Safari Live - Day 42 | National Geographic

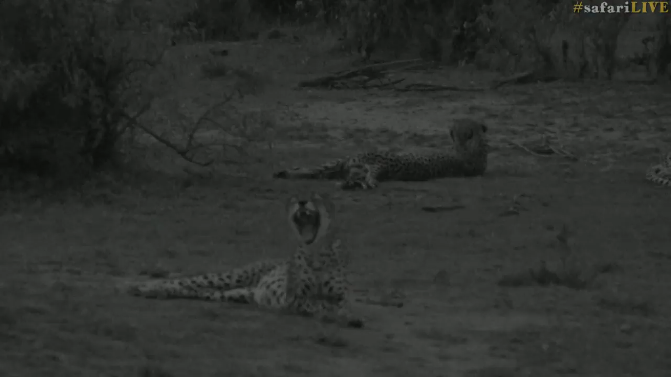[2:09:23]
It was all a little bit too bright for us, wasn't it? That sunset and the cheetah, I thought our eyes needed a break. That, and the fact that the sun has disappeared, means that we are switching to infrared. Oh, excuse me. I'm going to be switching to infrared, and of course for the duration of the drive, we will be in infrared. Oh, as a diurnal, well, from what we've seen, not so much, but as an essentially diurnal animal, and really,
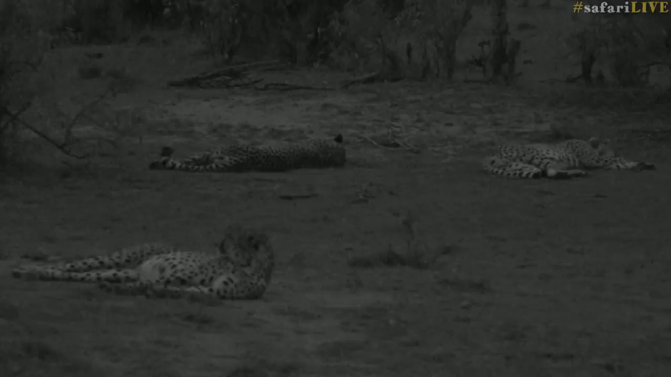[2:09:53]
you don't really sit with spotlights or lights on adult cheetah anyway at night, and of course having this infrared for us has been a really special thing, because it allows us to actually sit with them and follow them without in any way disrupting their day-to-day process. They do have eyes that are structured in a way similar to leopards or lions, so the light doesn't bother them in the same way that it does something like a wildebeest or an antelope, but either way, we don't need to.
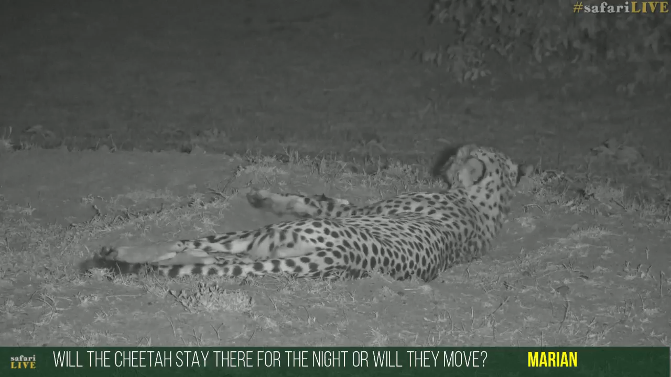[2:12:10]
They certainly look relaxed for now, but no, I don't think that they're going to stay here the entire night. I think they're going to get up and move. As I said, they've often, when we followed them, they have often marched us miles through this area. I don't know exactly where they're going to go. I'm not sure that they're going to hunt. There are some wildebeest, but not nearly as many as back from where, back where we came from, which is towards Sala's Lookout Hill and, of course, on the other side where James heard about the wildebeest massing at the crossings.
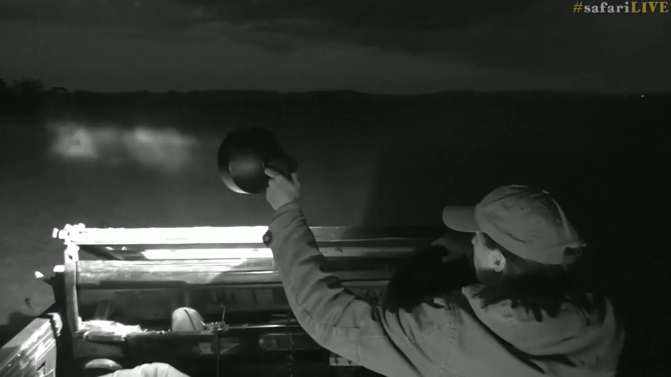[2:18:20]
I'm just gonna use my light just to see where they've gone. Jason, yes. So that's one of the reasons why we spend a lot of time out here at night.
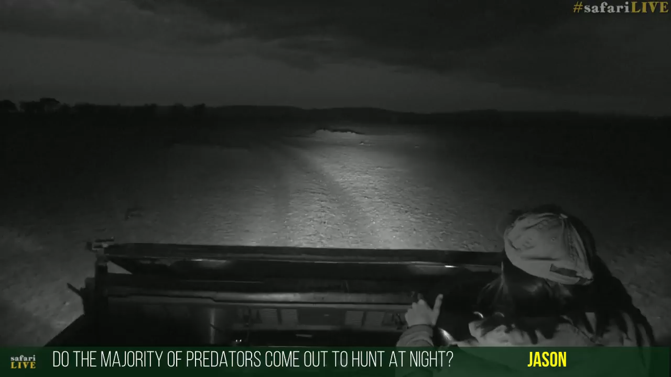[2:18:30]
Yes, that is when the majority of predators do most of their hunting, mainly at dusk and at dawn, are the main hunting times.
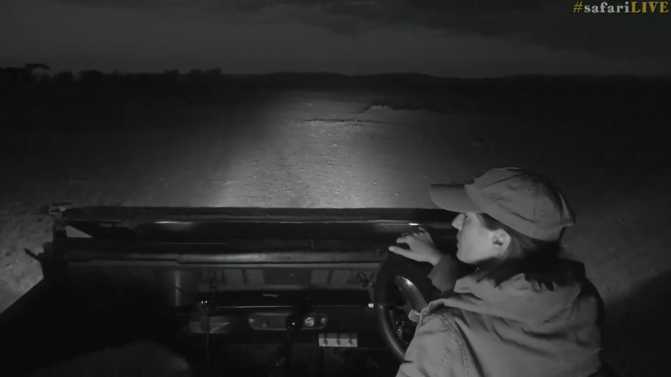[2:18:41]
But throughout the night, we found that the sort of 12, there they go, we found that the sort of 12 o'clock point is usually, unless the migration's in town, is usually the cutoff point. You don't get much movement from the animals from there. I just want to go around the corner ahead of them, because I want to just double check and see if the wildebeest are around.
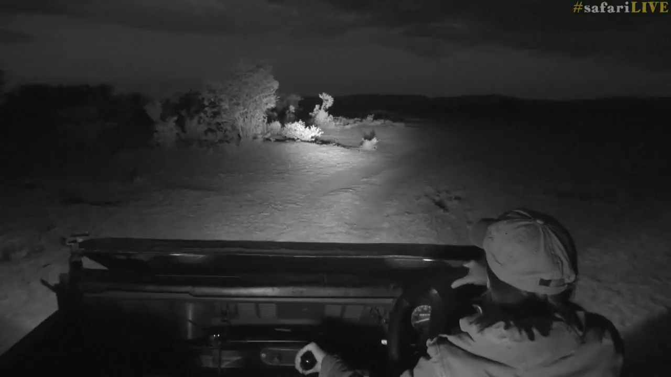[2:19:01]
Come back. No, they've left. Oh, they've left. All right, we're gonna catch up with our cheetah. I need to get my thermal up and running. Let's go across to James, who's got one of the smallest scavengers of the night.
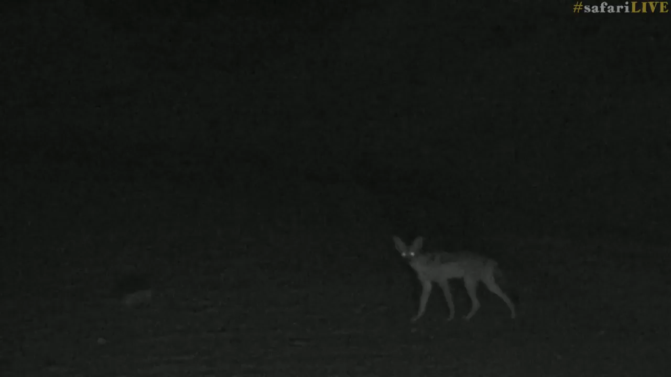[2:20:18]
What amazes me about these things is that they don't get killed by lions more often. They are very brave.
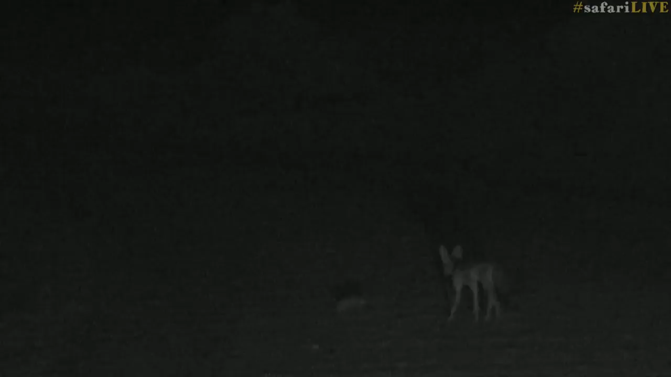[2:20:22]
They're very slight. And I think they must be a lot faster than they look.
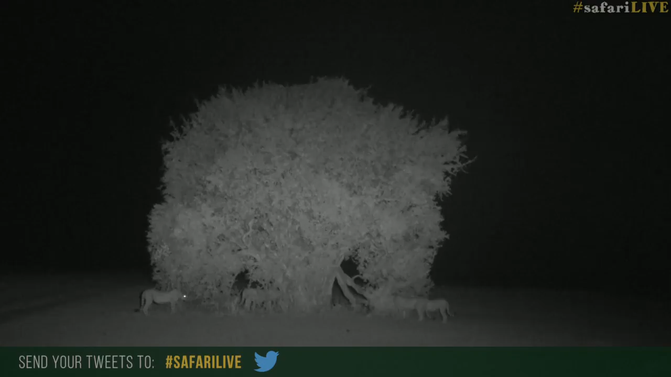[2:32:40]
Meantime, our cheetah have found themselves at the next gardenia, stopping to sniff and have a look. Scent mark here again. Are they going to do any climbing? I don't think so. It doesn't look like a very comfortable climbing tree, does it? This is the cheetah equivalent of updating a social media status. Checking to see who else has passed by and left their scent mark on this tree and then adding their own to it.
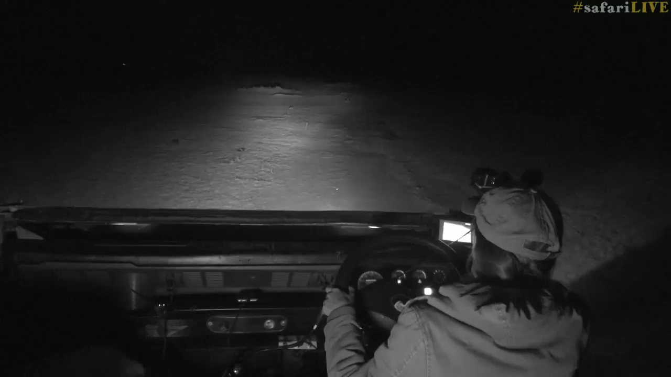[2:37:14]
So, I guess that would be, those would be some of the similarities. Okay. All right, these cheetah are moving down in this direction.
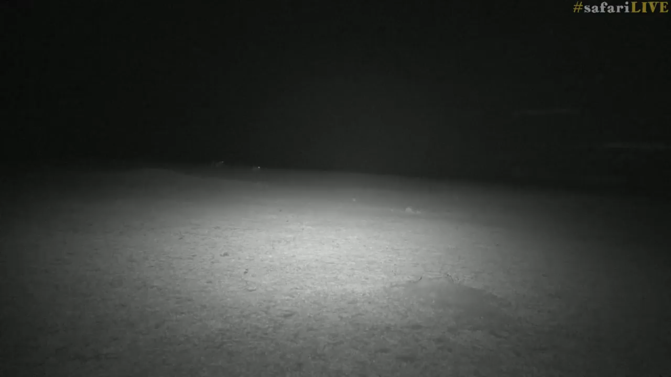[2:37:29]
There are lots and lots of little tommies all sleeping up in the direction that they're heading in. Okay. I can see their little shapes now.
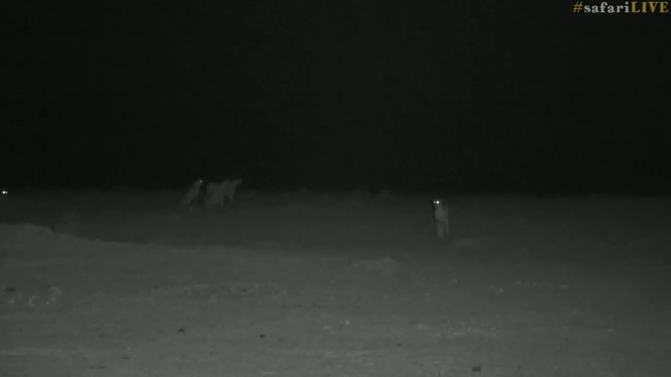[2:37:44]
What are they looking at? They're actually looking in different directions.
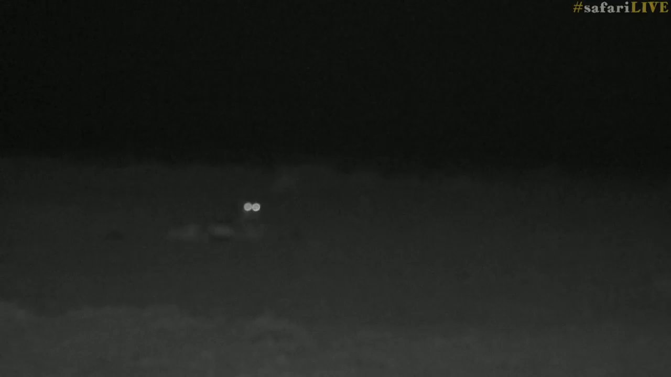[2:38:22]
It is very open here. And it's still, no, it's not light anymore.